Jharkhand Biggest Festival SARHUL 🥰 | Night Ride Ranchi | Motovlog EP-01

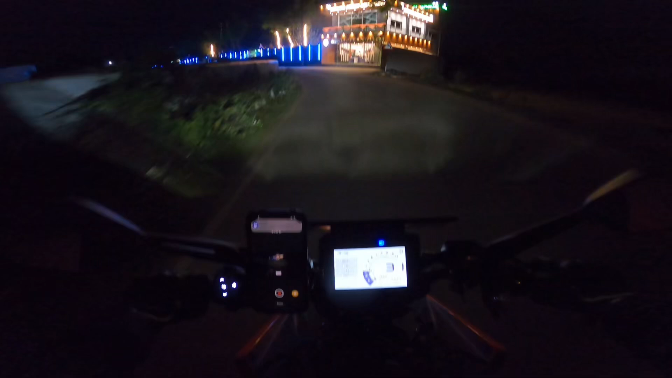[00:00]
सरहुल का ही यहां पर पूरा सजा के रखा है
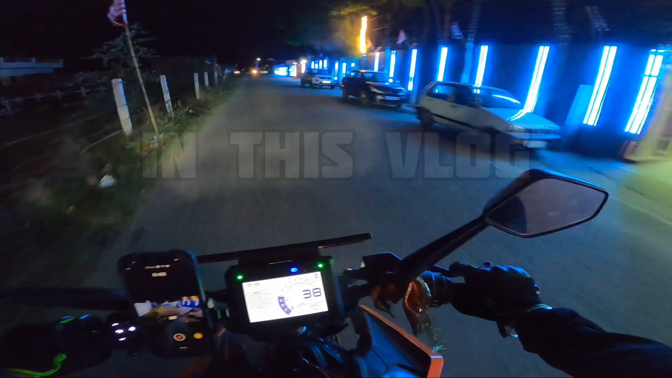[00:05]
सो गाइस तो अभी देखते हैं जहां की वागी निकला होगा तो आप लोगों को भी दिखाऊंगा मैं
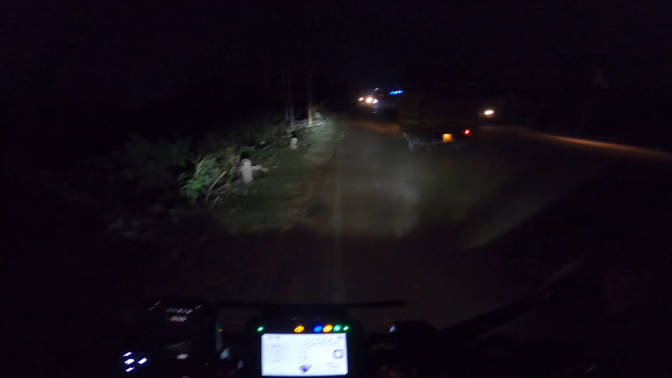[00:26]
भी है और मैं आया था अभी रांची अपने कुछ काम से तो अभी हम लोग निकल भागे घर के
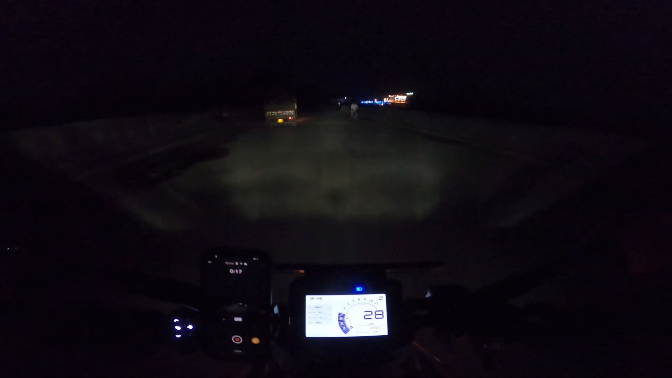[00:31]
लिए खूती तो रास्तों का भी देखेंगे क्या क्या होता है यार काफी दिनों के बाद मोटो फ्लोग में कर रहा हूं सरहुल का ही यहां पर पूरा सजा के रखा है
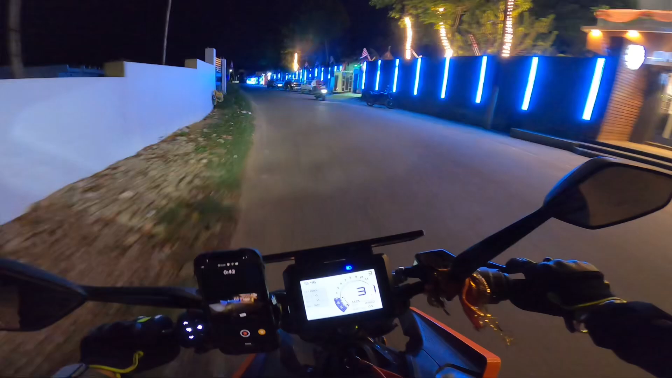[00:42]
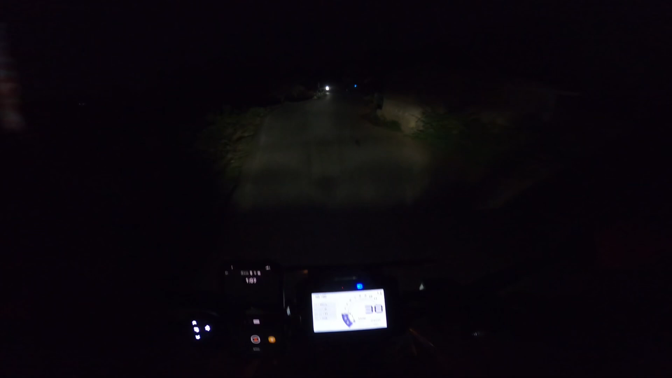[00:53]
कर लिए जो सबसे पहले तो आप लोगों की बहुत बहुत सब्काना है और गोडा की ओर जा रहा है अभी इधर आप लोगों को देखने को मिलेगा शरूल का
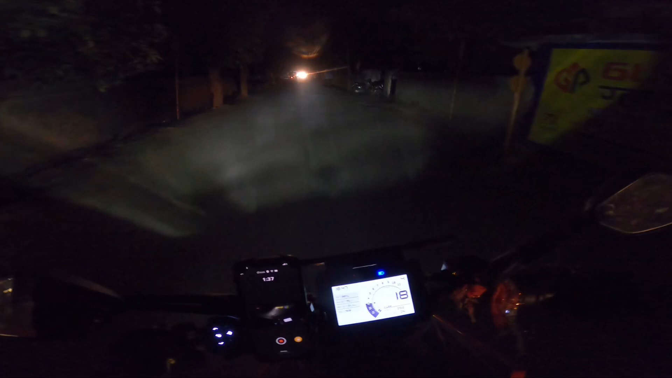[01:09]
कुछ सीन वागेगा देखने को मिलेगा सरूल का सूपर हिट सीन काफी दिनों के बाद आज चार्जवाज करके पूरा
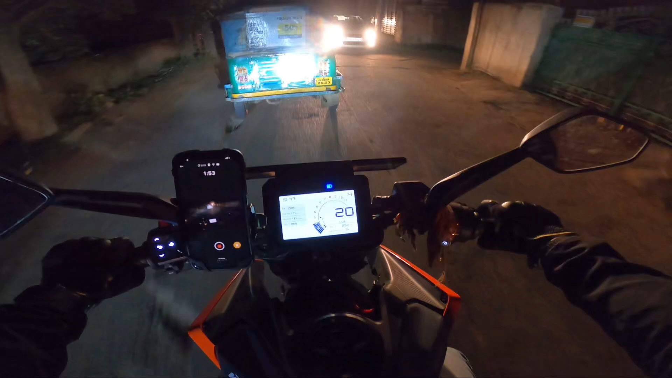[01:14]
कि वहन की चूट ओटो वाला मादर चोध साइड देदे बहुत भीड है भाई भाई इधर कर रोड पूरा बावासीर है अभी यहां से खुटी हो गया 40-45 किलो मेटर दूर मैं था पंदरा भीड तो अच्छा खासा लग रहा है देखते जहां कि जो निकलता है सरूल में
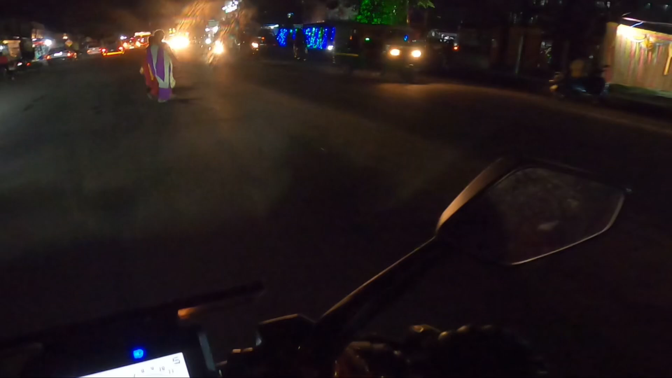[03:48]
किसना अच्छा सजाया गया है जब और जफ डांस चलेगा साम को इधर और हम लोग पहुंच चुके हैं अभी सिंग मॉड एर
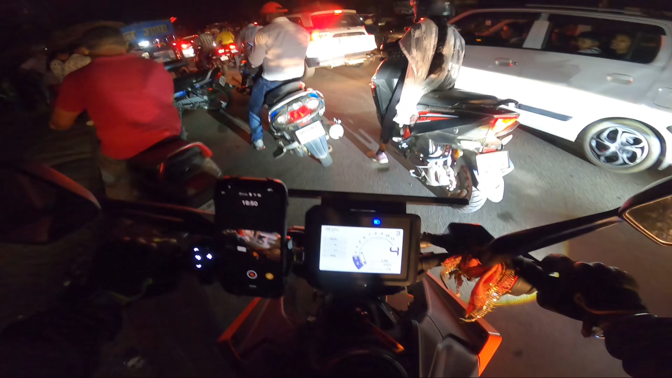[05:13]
बीचे रोड में लगा के खड़ा हो देता है लेडू दा वह सड़ी वाला
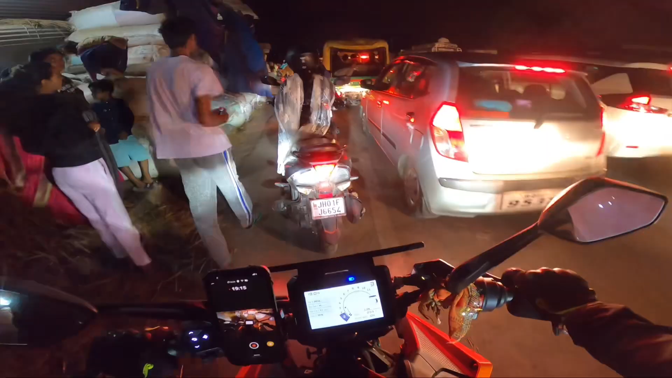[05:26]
चल भाई चल भाई चल इधर जहां कि जलूस नीकल रहा होगा भाई रोड में इसलीपना ज़्यादा भी रहा है आपने दिख तो रहा है
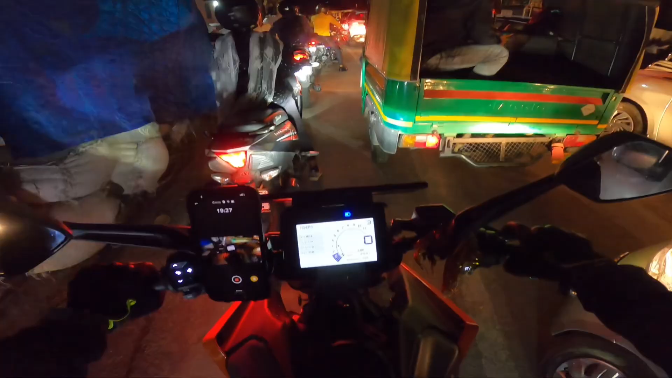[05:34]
बंद कर लेते हैं पाई कोई फेस देखेने की सराम आता है आज से ही पार हो लेगा हम लोग
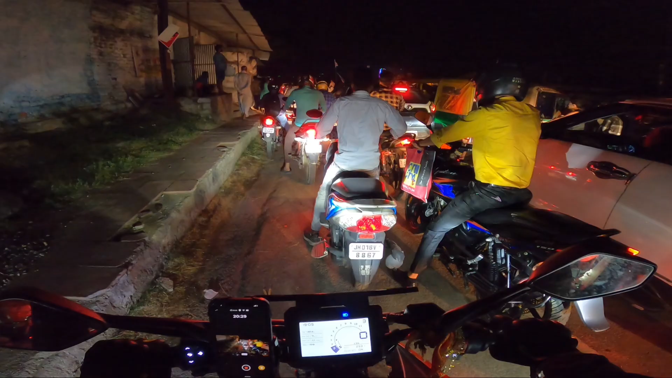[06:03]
देख रहाया भगा फोड़ा वहुत दिखी रहा हो आप लगोसों दो रहा है घंटा में लुकराओ सामने जádको अब दिखेगा
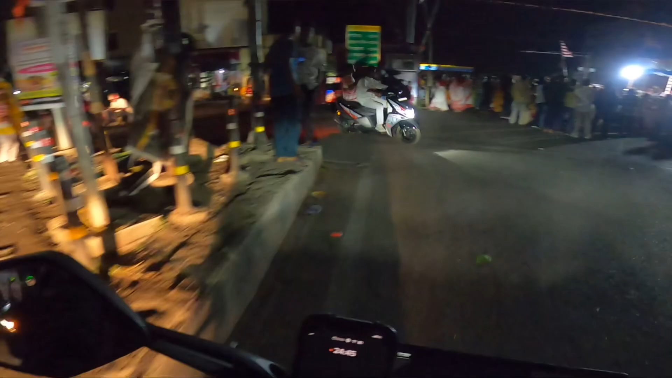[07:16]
किनारे किनारे निकल पाएंगे तो निकल जाएंगे
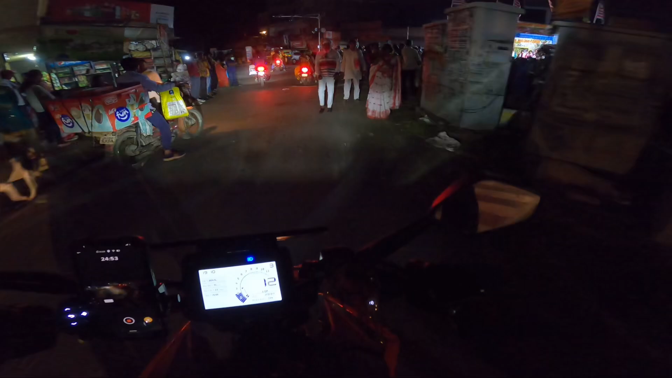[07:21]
अब आधा कर दोटेश भाहें आवज जन
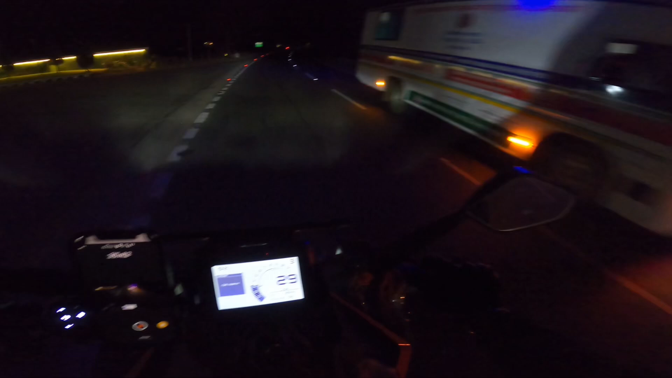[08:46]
कुछ हो कांड़न हो गया का वाई है साज सेफ्टी के लिए जा रहा हुआ हुआ है दुलूस दुलूस है ना पहुंच चुके है उटार उटार पहुंच गए अब यहां के और भोड़ा दूर है पांच-छे किलोमेटर है घुटी